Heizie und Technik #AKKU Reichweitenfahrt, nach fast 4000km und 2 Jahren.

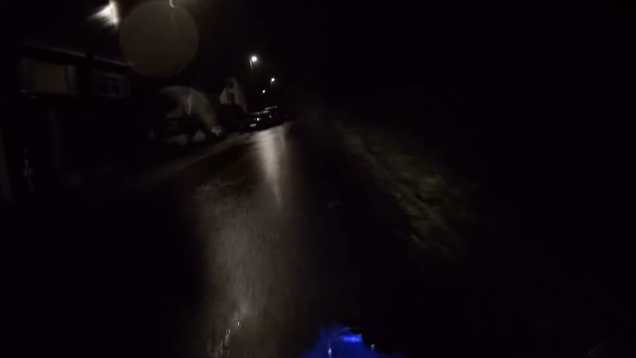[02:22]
von der Straße nicht überfährt. Durch das ganze rumliegende Laub. Ekelhaft das Wetter. Ja, muss man schon aufpassen, es ist ordentlich Wasser auf der Straße. Aber richtig ordentlich.